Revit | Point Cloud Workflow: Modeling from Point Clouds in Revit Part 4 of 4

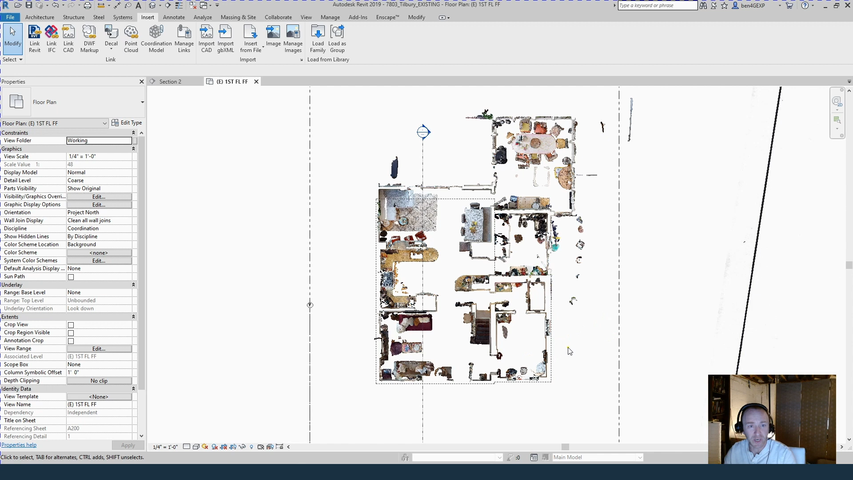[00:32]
You're basically just tracing over the walls, putting in the windows and doors, doing the stairs, that type of stuff. All right. So the first thing, lots of things, lots of different ways you can view the point cloud. So here we see we're in the first floor plan and we saw in section I lined it up. One thing that's helpful is to change the view range and make the view range about minus one foot.
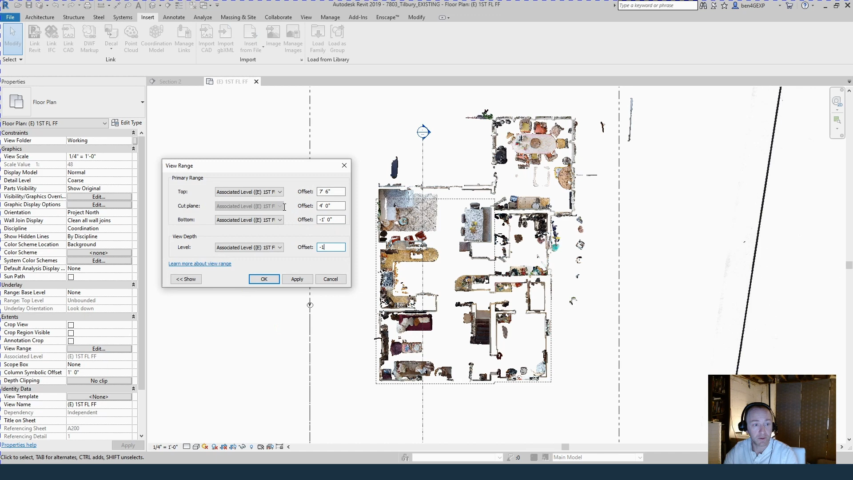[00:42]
So then you can see the actual floor sort of makes things easier to see.
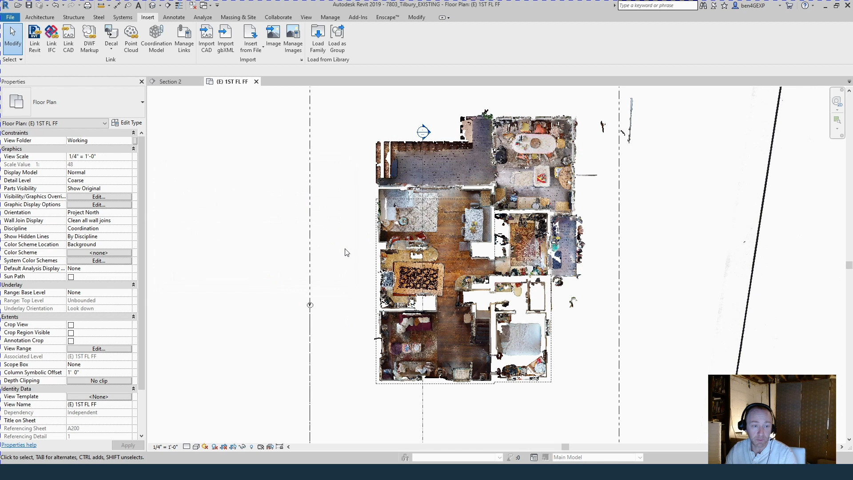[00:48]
If you don't want to see it like that, you can always change it. So you sort of have the cut plane up above where that floor is,
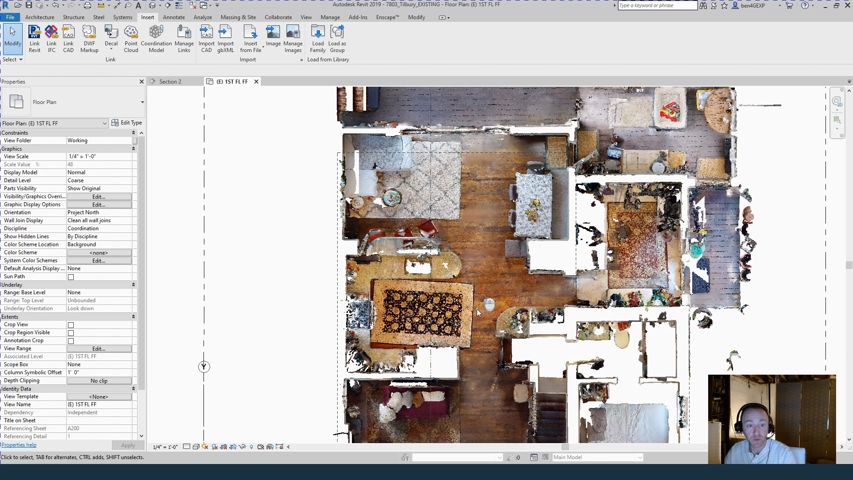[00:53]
but it sort of helps give a little bit more contrast, I think. So we can see the difference between the walls and the floor. The point cloud itself has multiple view modes.
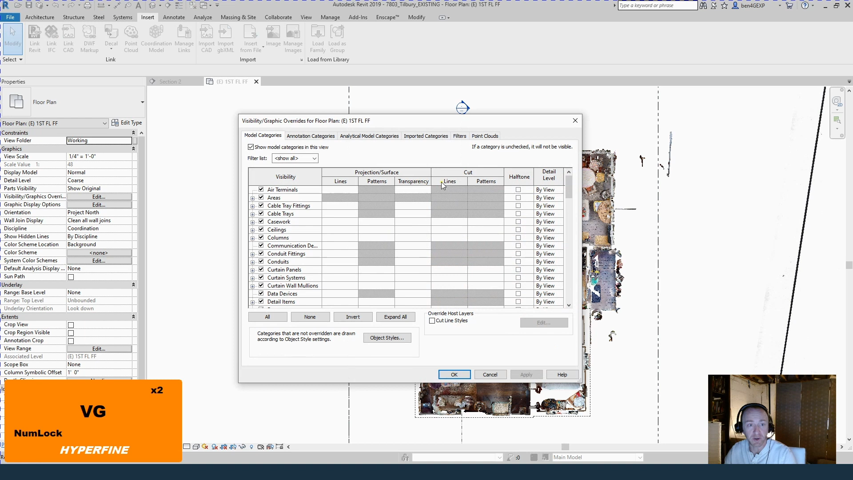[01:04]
So if we go into visibility graphics, you can see point clouds tab is now open. And if we change the mode, RGB is what it is by default. It's showing the actual images. You can do a single color, which you can see is just one color. Elevation will sort of show the differences in height. We don't really need that.
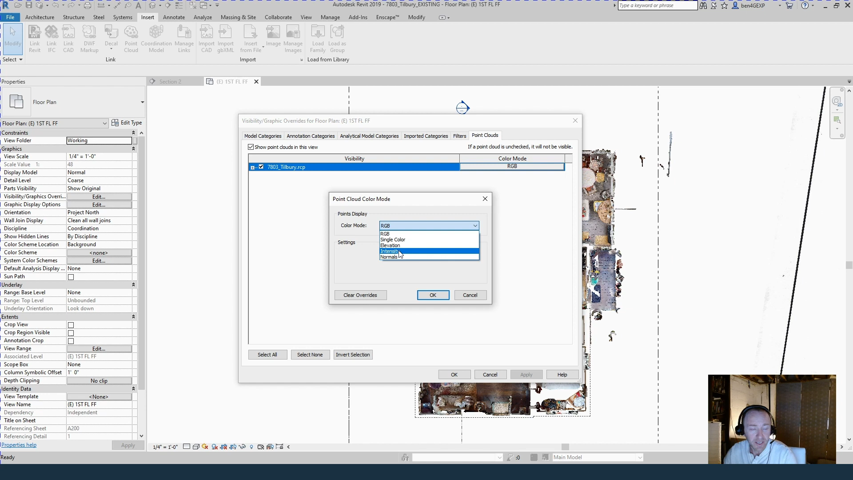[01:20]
Camera number intensity, you guys can check it out. But normals is the one that sort of I use second most frequently. And that just shows the basically the 90 degree, like the 90 degree projections.
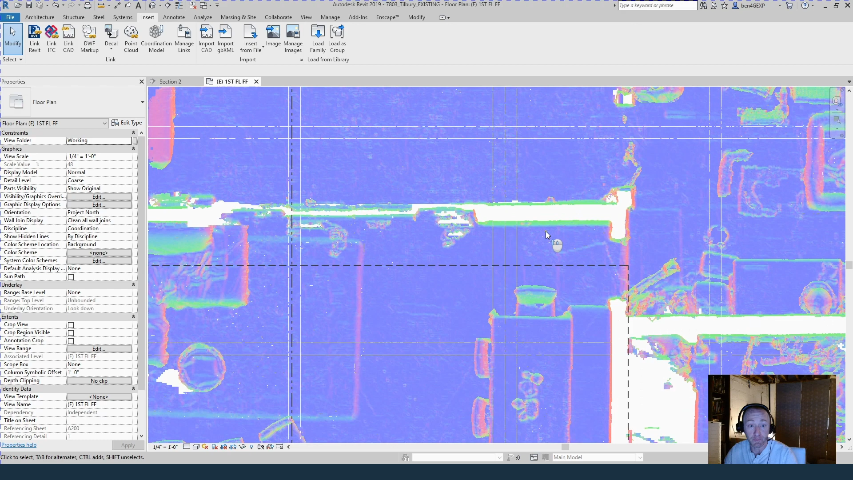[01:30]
So that is a better way of seeing contrast. If you can't really see something in the RGB, normals is the thing to use. And that's view dependent.
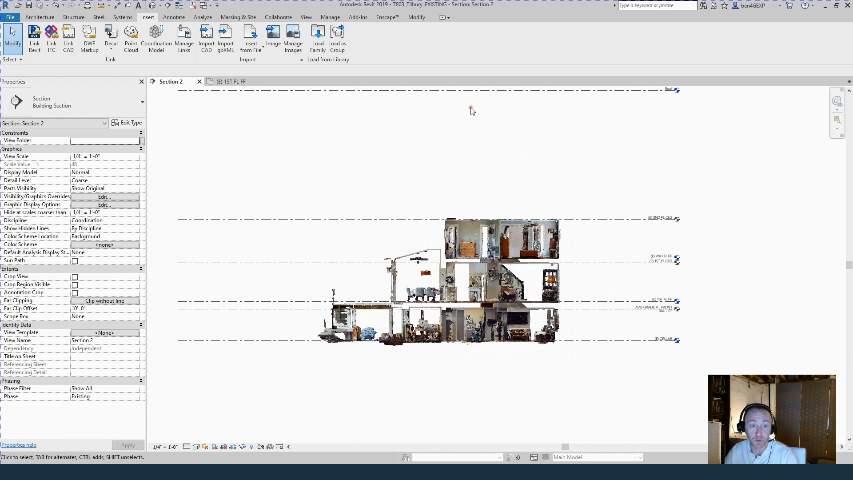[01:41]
So you can see now that I've gone into this section, it's back to RGB. And I don't know if there's a global setting, like under object styles for point cloud. So you might just have to change it in every view as you're working. And you can also change it in the templates. So here we are in section. We saw this briefly earlier where I lined up the first floor. But you can see how valuable this is. And it sort of already works out. You know, my second floor is already in the right place. I can see my second floor ceiling is a little bit high.
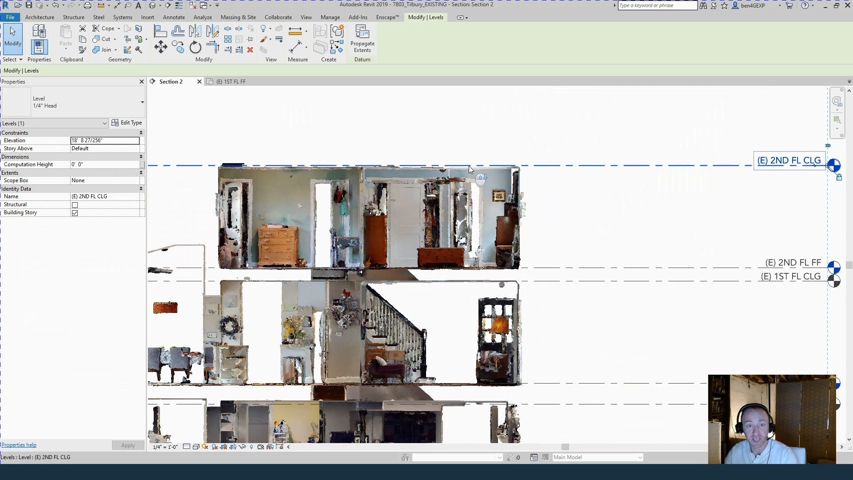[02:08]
So I'm just going to nudge that down until I get to basically about where the ceiling is.
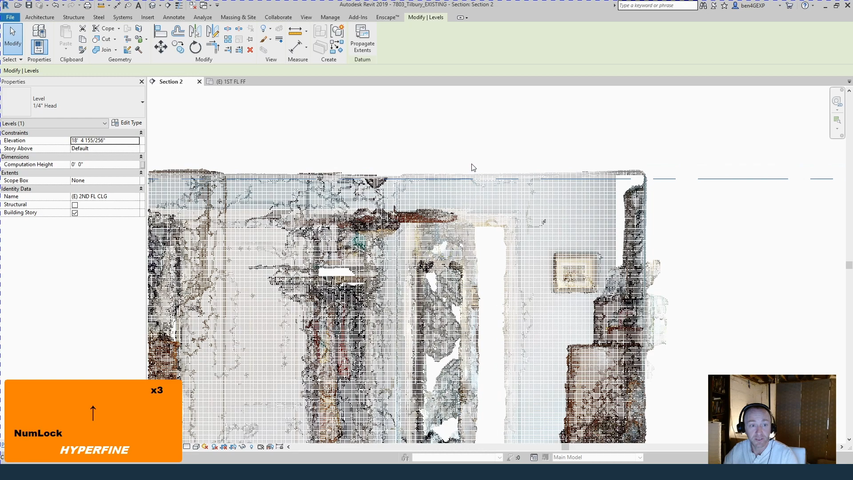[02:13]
And you can see this really shows you how imperfect existing conditions are.
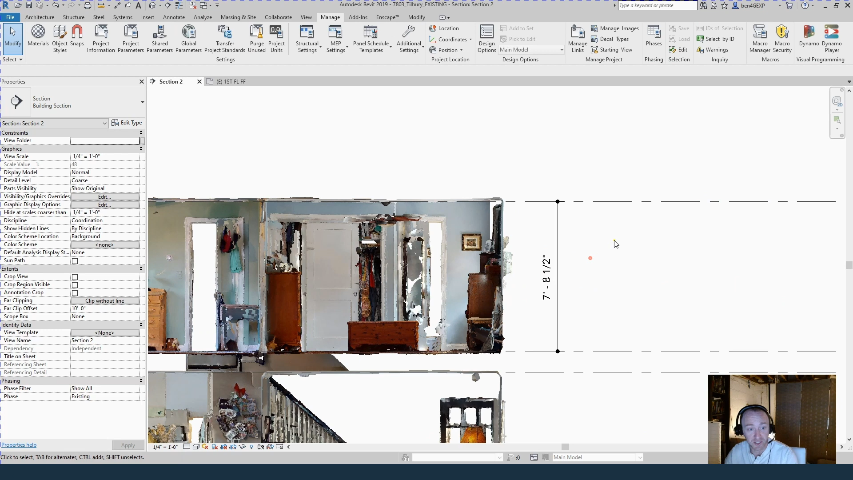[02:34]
But this is super helpful for identifying things like bulkheads.
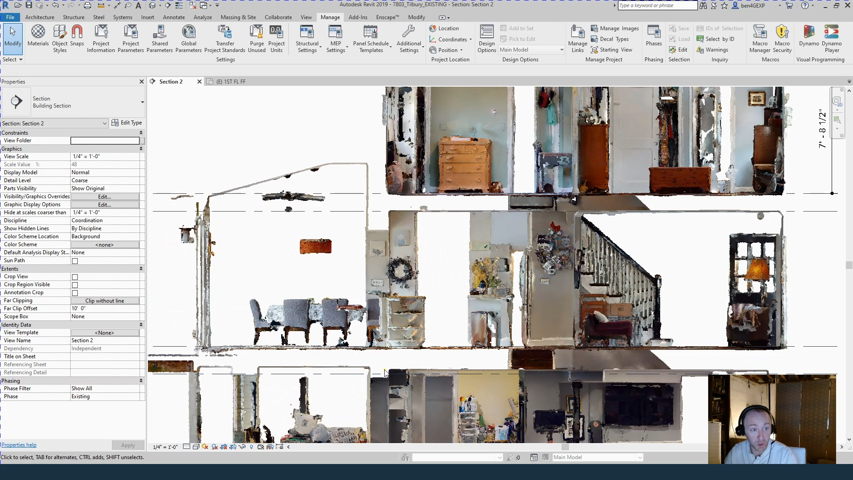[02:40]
You can see slope. So I no longer have to measure the slope of that roof if I was doing this by hand out in the field. If we come back into a floor plan and move the section through the stairs, we'll see a real good view of the stairs.
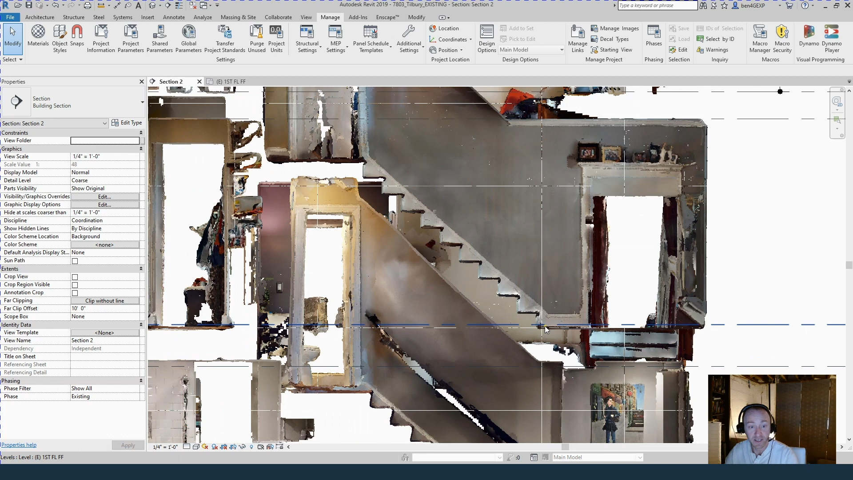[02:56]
So you see the actual treads and risers. You can count them here. You can measure them here in floor plan instead of actually doing it in the field.
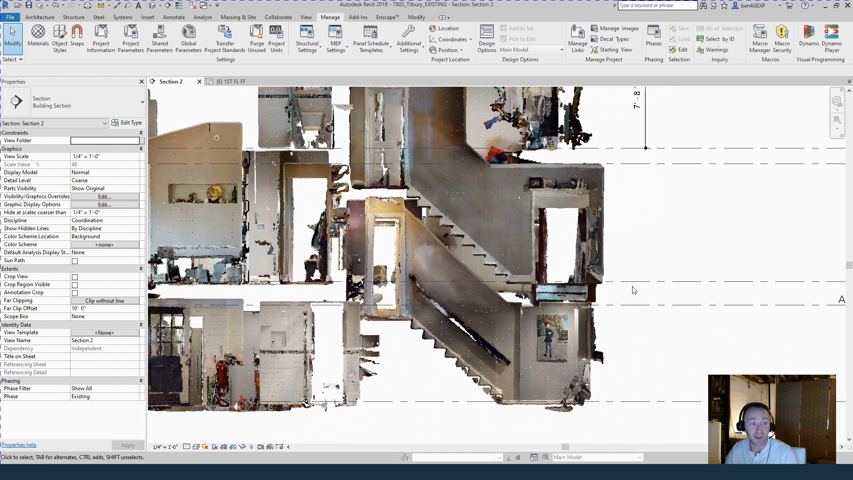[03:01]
It's super easy. And especially with a kind of a crazy complex split level house like this,
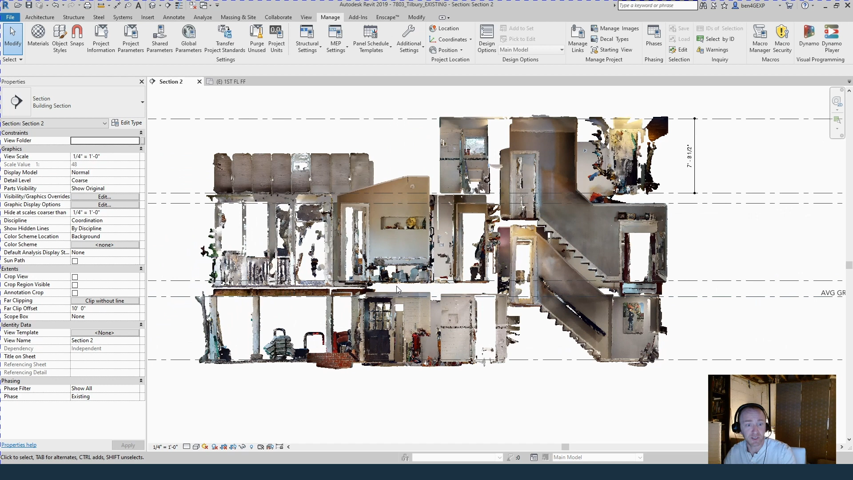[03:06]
it makes things way faster and way more accurate than if I'd done this by myself.
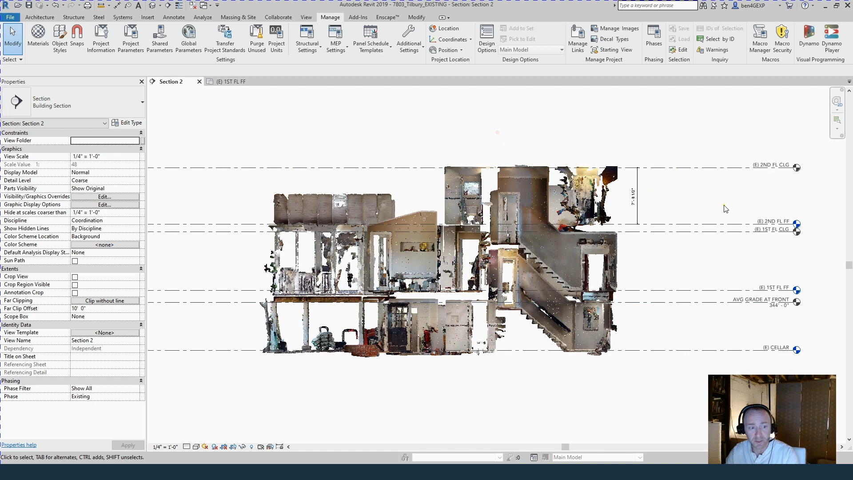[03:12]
So to model, a lot of times also I'll use, when I start creating a new wall, I'm going to do a generic 10 inch wall.
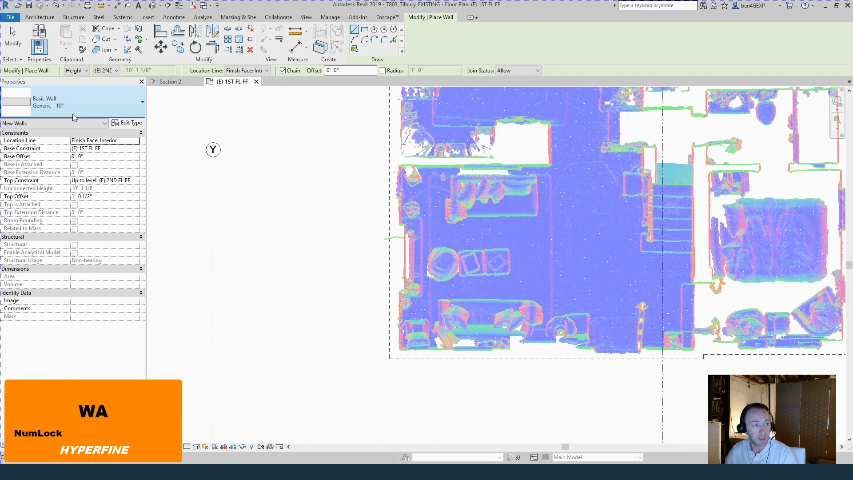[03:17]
I sort of measured this with the detail line to be about 10 inches because I have what I think is the extent of the building based on the survey. And I have what I know is the interior face of the walls. And so a lot of times I'll do the exterior walls with the location line set to finish face interior because that's what I'm modeling. And I basically just line it up. We can come back later and get fireplace things like that or like wall, you know, little wall protrusions.
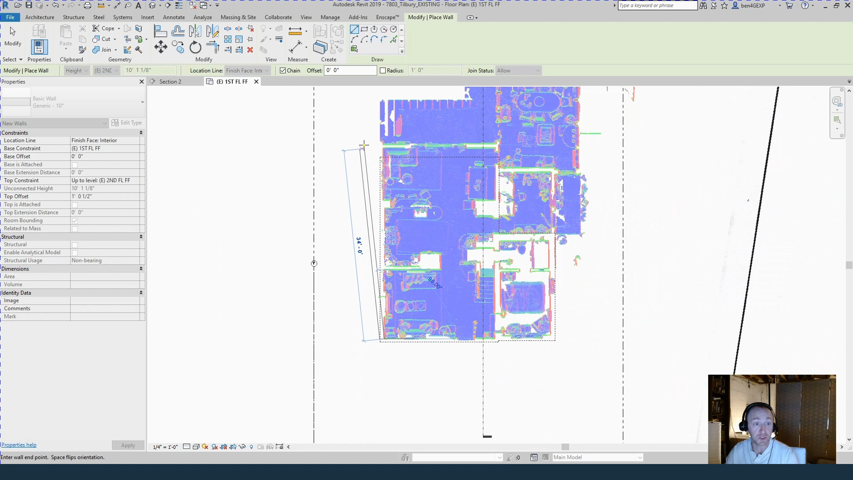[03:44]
But basically I want to make a wall that goes all the way to the rear as best as possible. And here we even have like a little bit of an offset.
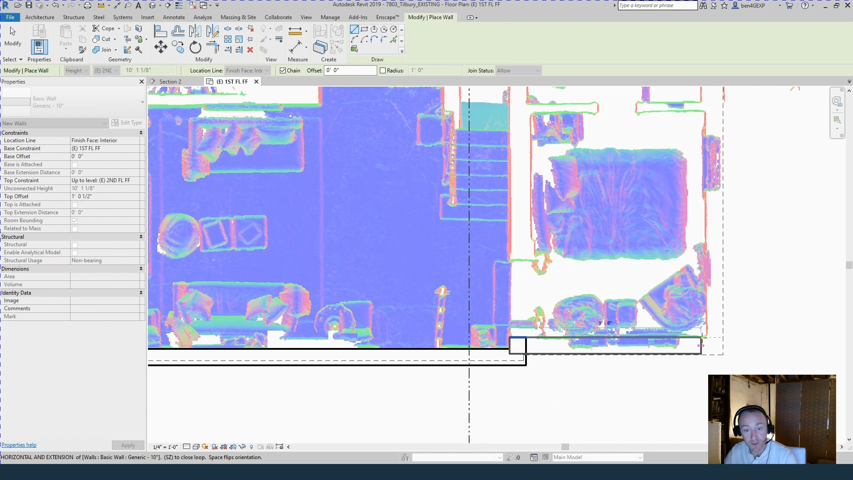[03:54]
So you can see this is really just roughing the shape of the building in. And then we're going to go and get more accurate as we go on. And I will always go out back to the field after I've got this. You know, this is saving me the hours of hand measuring, but you still have to go confirm.